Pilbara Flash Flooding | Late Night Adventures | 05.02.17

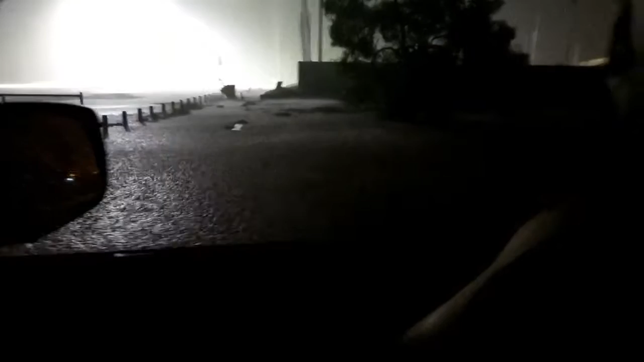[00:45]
Holy shit, the field's flooded. This is some full oval.
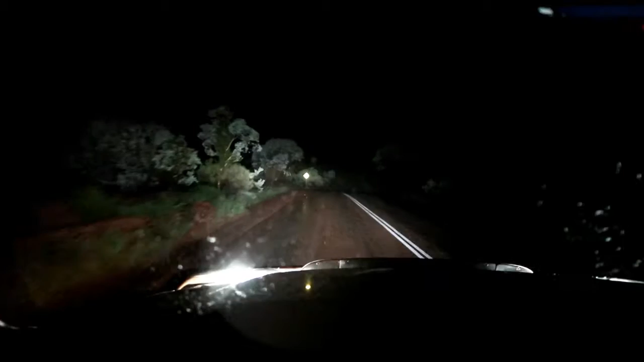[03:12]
Alright, we're gonna try and attempt Doradine. Doradine Road. Kind of like nervous as we get closer. Oh, somebody's trying to go through there. Oh wow! It's flooding over the actual bridge. Oh my gosh, I can't believe that. That's amazing.